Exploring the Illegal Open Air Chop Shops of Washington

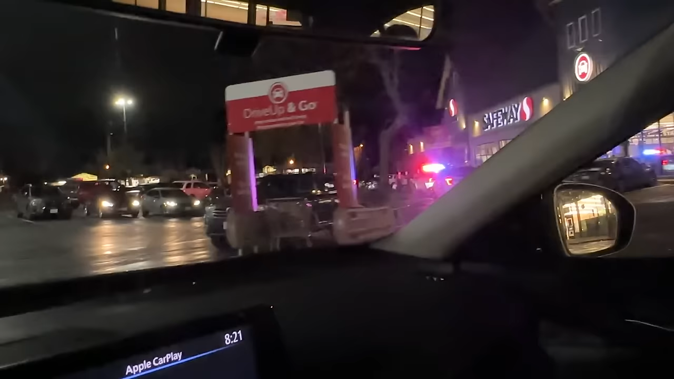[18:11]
triple threat with a 5-0 coming in hot at the Safeway parking lot. Wait, what's going on over there? Oh, shit.
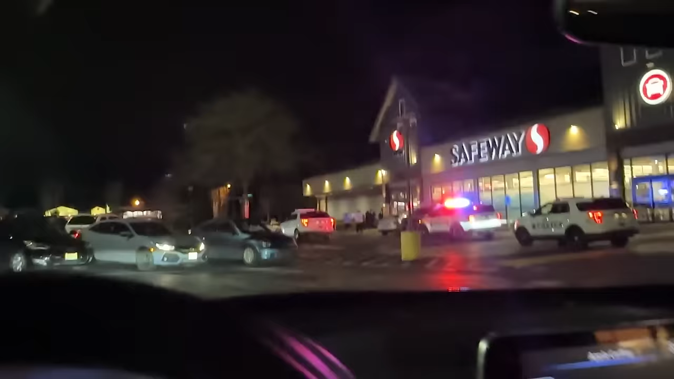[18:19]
Yeah. Someone's on the ground, I think.
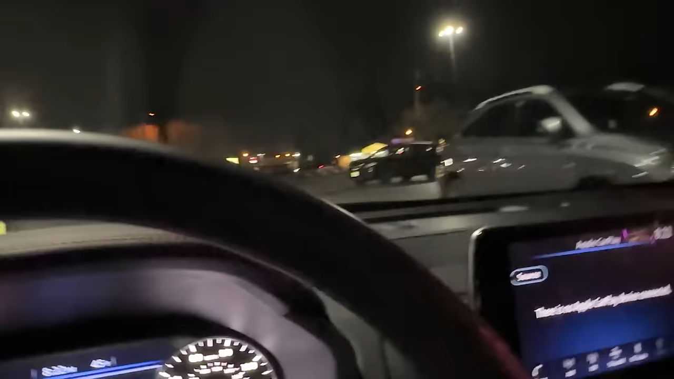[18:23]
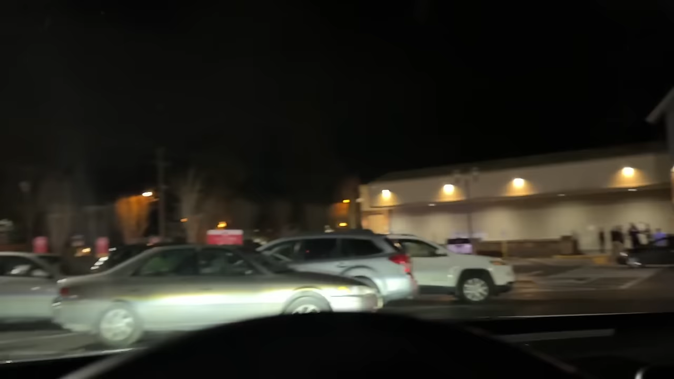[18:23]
Are they having a fight or someone got shot? I can't tell.